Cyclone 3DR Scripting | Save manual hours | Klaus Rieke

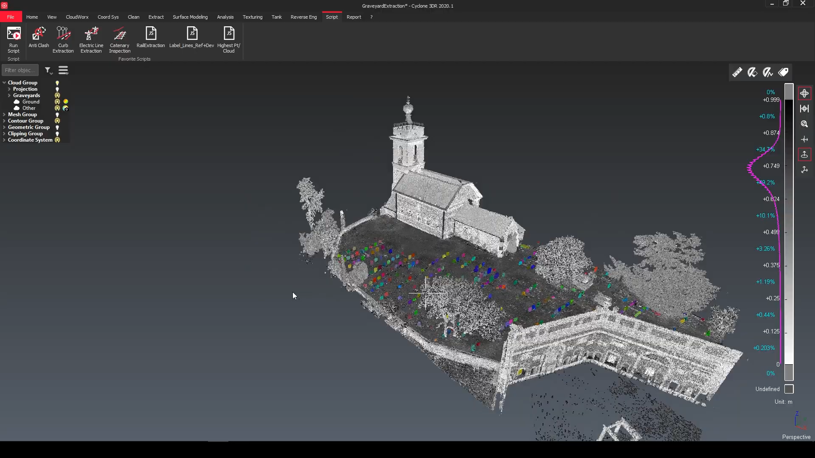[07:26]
So here the task was to generate for each individual graveyard stone the square
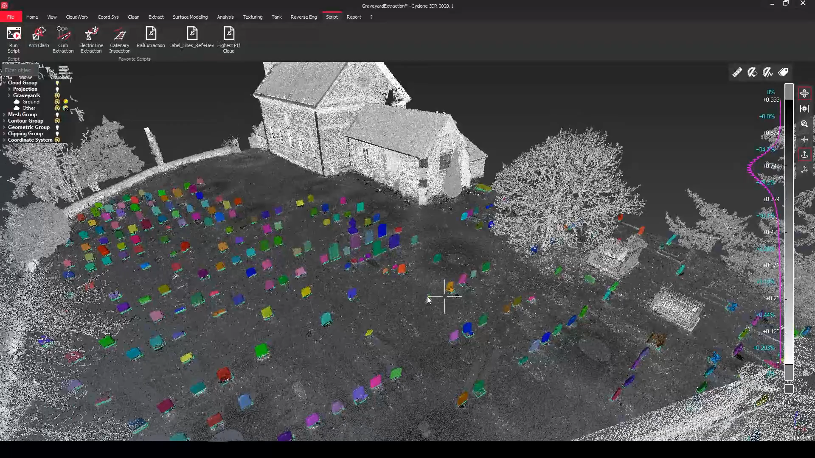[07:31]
for the management of this area.
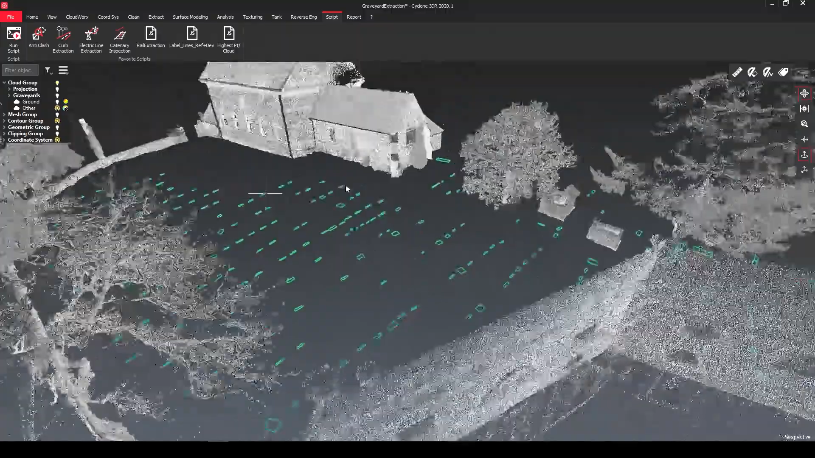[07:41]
How do i get all these squares out from every single graveyard stone? It's easy.
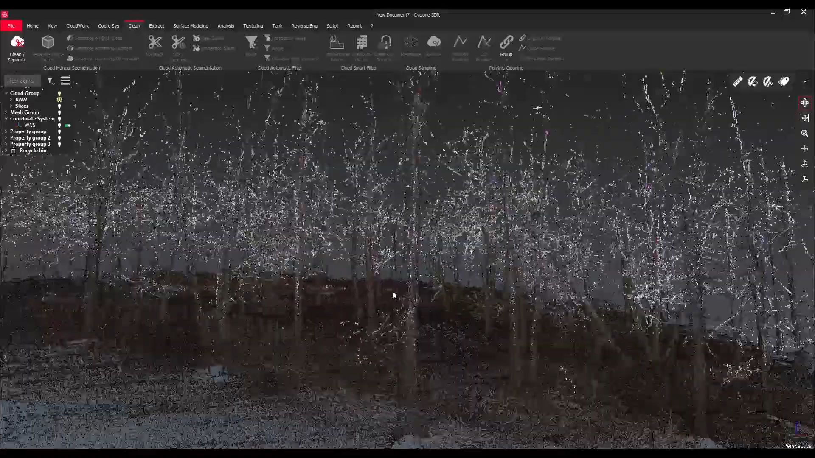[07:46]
So i showed it in one of my videos before and here a little recap on it from the tree survey.
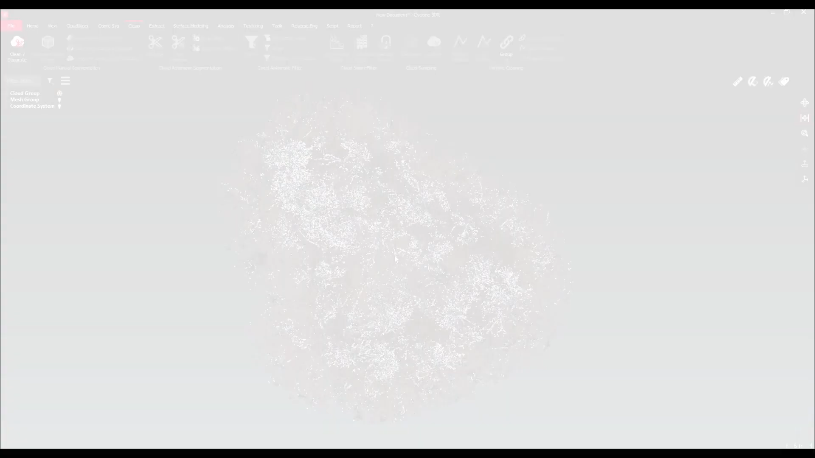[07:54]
So i generate from every single tree trunk a
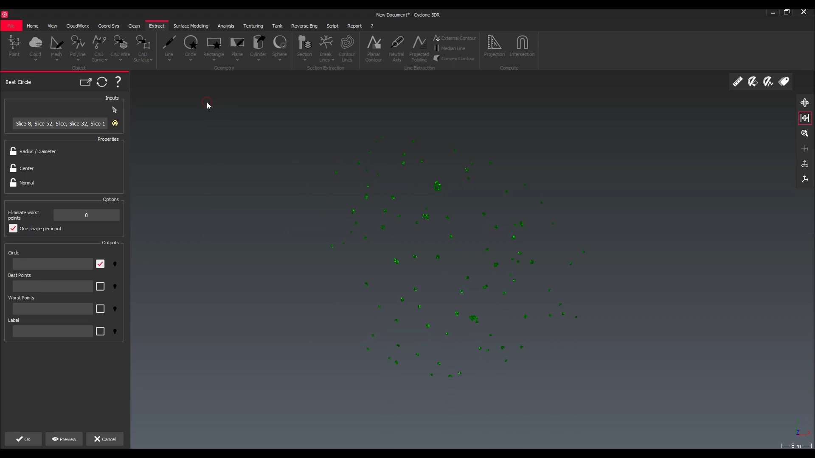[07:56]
circle and then i get also my objects out of it.
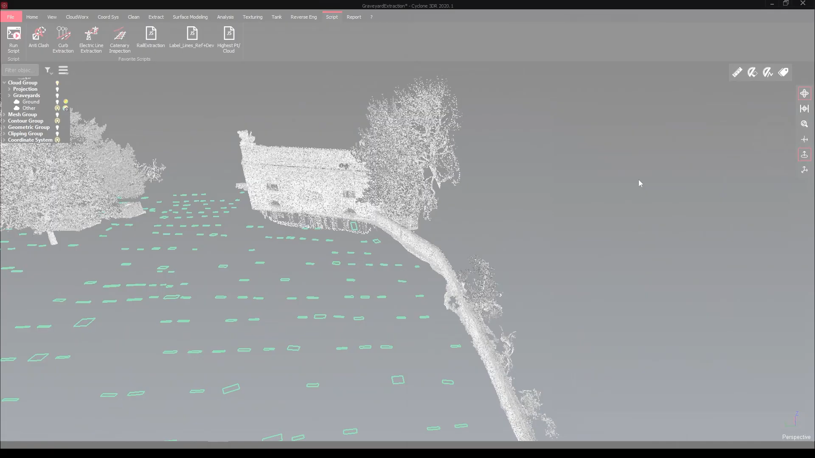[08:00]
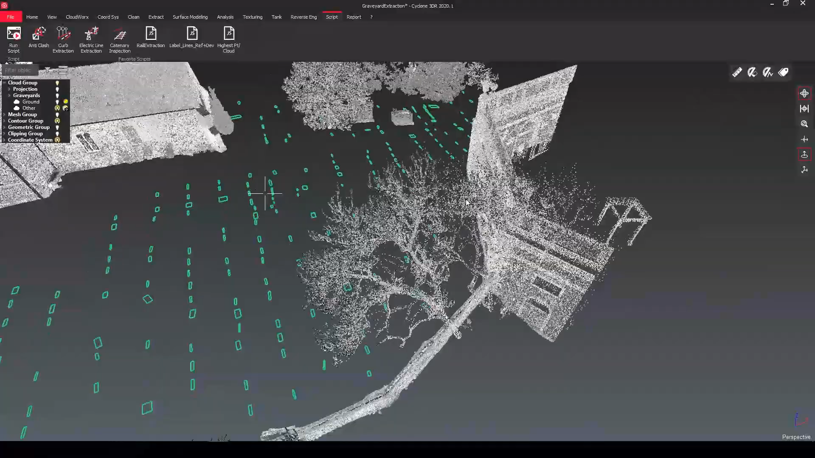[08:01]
In a similar way i did it also with the graveyard stones but here additionally to this
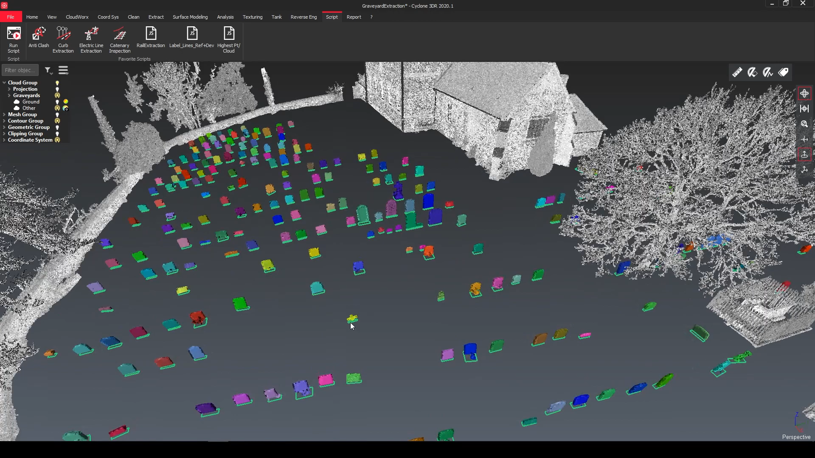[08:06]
information what is required for the asset management i need the highest point of each graveyard stone.
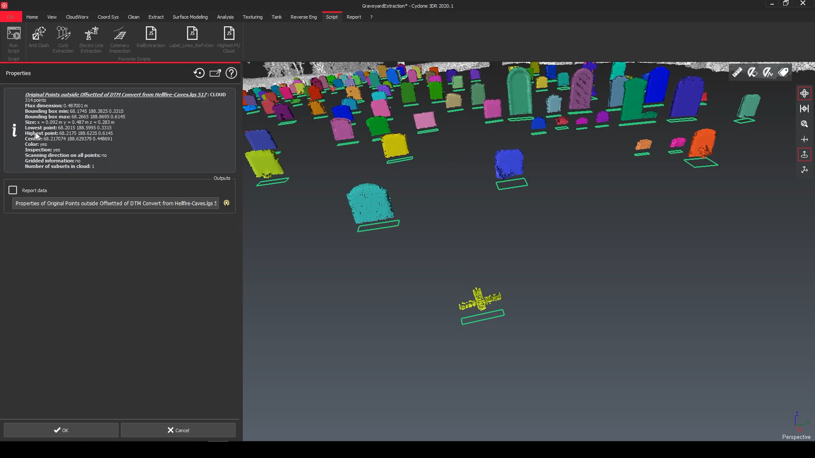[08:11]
So they are always different but all of them are written in their properties.
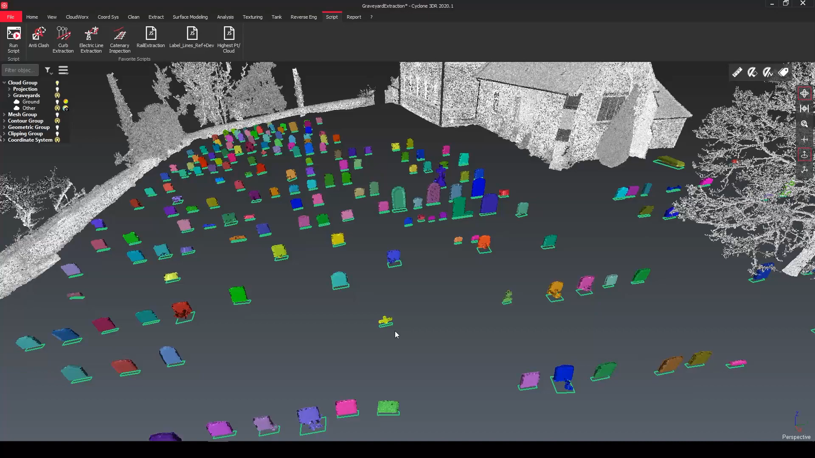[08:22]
So we're just going back to our scripting tool and i will show you how it goes.
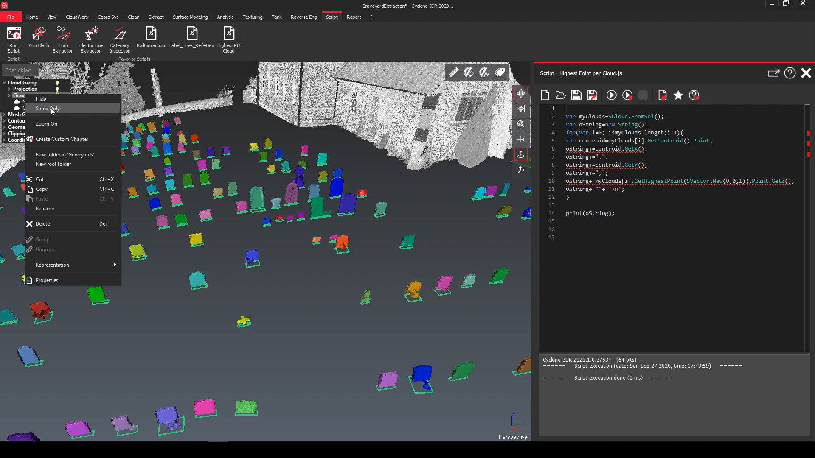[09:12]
So if we select now all of our graveyard stones run our script so in the console
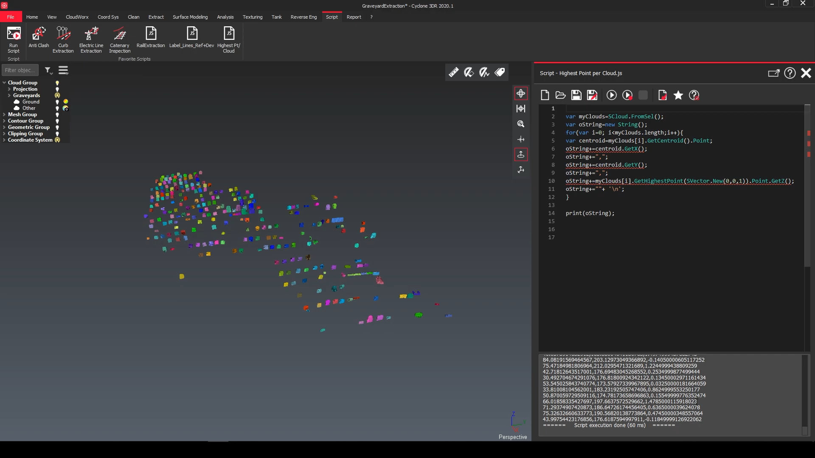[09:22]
we have now our result with x y and the z value represents now the highest point of each individual object.